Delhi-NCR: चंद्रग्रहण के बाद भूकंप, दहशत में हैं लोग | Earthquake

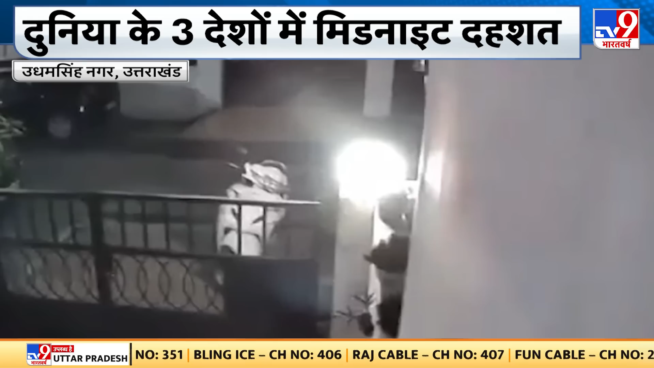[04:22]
काफी आशंका जाहर की जारती कि हो सकता है ये किसी बड़े भूकम कि से पहले का जटका हो उधाम सिंग नगर उत्राखंट की तस्वीर हम आपको दिखा रहे हैं एक
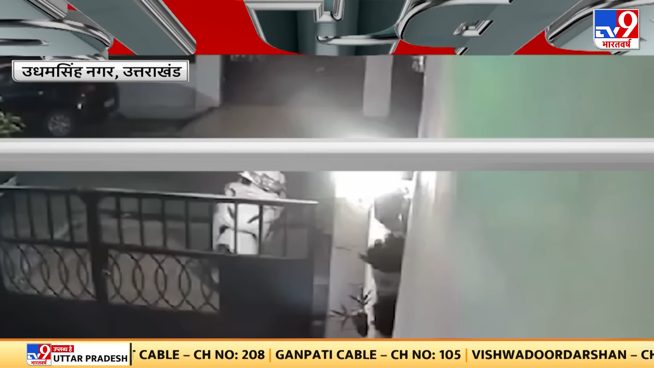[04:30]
मिनट से जादा तक धरती हिलती रही है और लोग इसकी बाद अपने घरों से बाहरा है सिस्टीवी कैमे में यह देखे तस्वीर जो कैप्चर हुई आप देखे लगातार
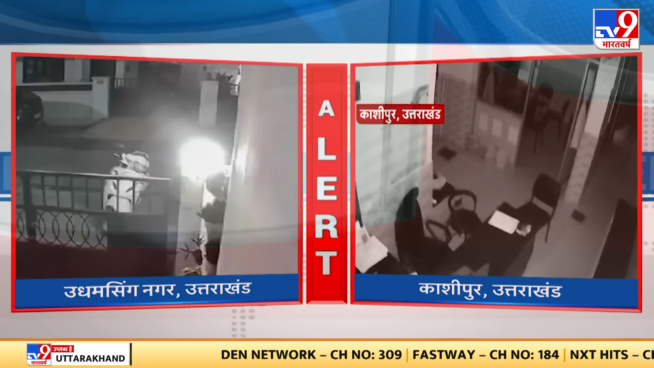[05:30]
पिरों में आपको कमपन साफ महसूस हो रहा है